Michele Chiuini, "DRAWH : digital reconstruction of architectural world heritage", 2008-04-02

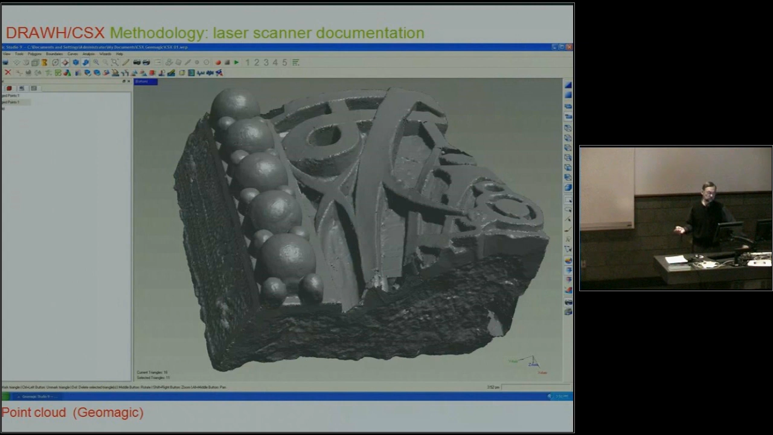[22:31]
And this, as you can see, is much more detailed than what you can get with the Cyrax 2400 or 3000. Right? So this is ideal for getting close-ups. And this is, shows that even reducing the original data to 5%, if you read here, you can read that there are nearly 73,000 triangles forming that surface, and that's 5% of the original file. Okay? So, and you still see a huge amount of detail as part of a reduction of 95% of the information.
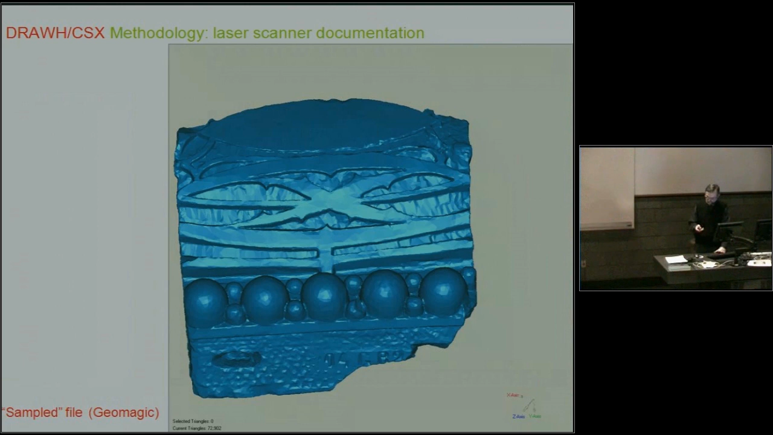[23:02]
So that's a real interesting tool to complement the long-range laser scanner for documenting historic buildings.
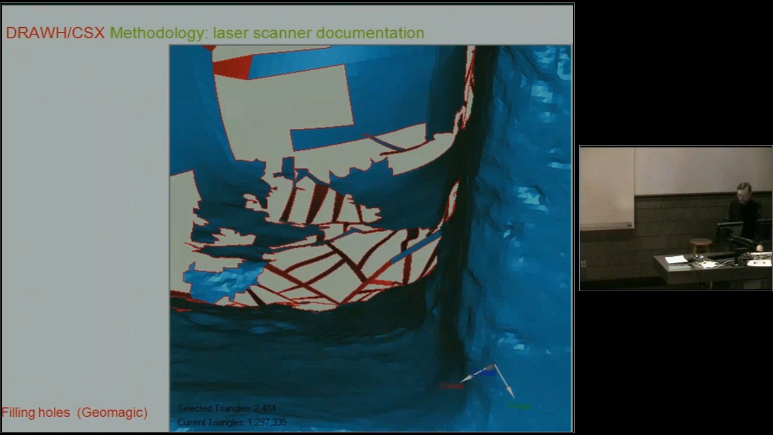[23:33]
So there's some manual work which may be not totally historically authentic, but some arbitrary mending. This brings up some issues about what's real in a digital model and what's not, which is an interesting issue to discuss. And one of the things you can do with those models, with those digital reconstructions, is the reassembly of pieces or the fragments. When we tested this reassembly in the computer, this is done in Rhino, we didn't have the photographs of the original corners,
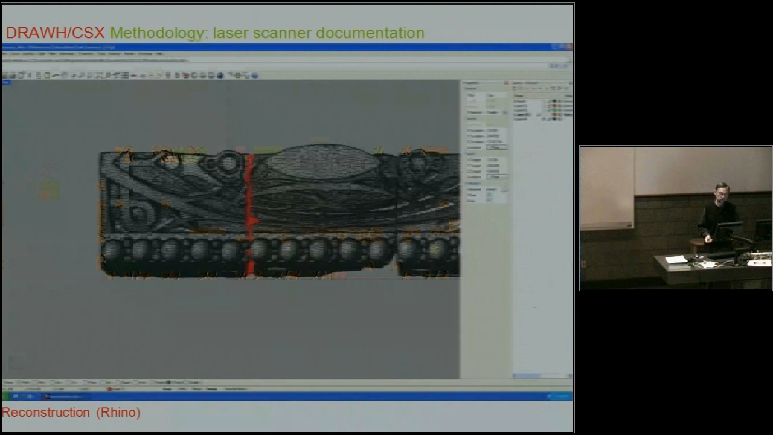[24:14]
You can see that the roof cornice consists of five rows, and that reconstruction was a module of the bottom row.